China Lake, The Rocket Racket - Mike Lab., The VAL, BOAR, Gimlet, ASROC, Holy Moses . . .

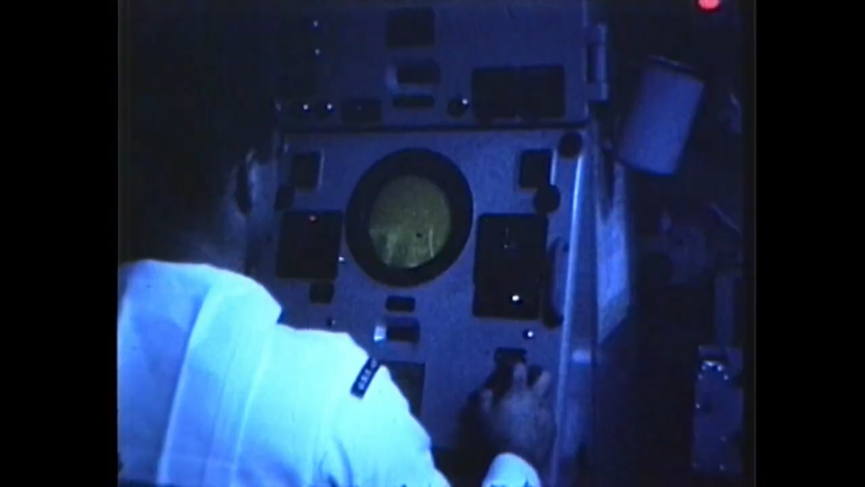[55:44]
ASROC's sonar detection system finds and tracks enemy submarines by bouncing short bursts of sound off the target. These echoes are received and magnified aboard the attack ship to reveal target range and direction. The ASW officer monitors the attack solution and gives the command to fire.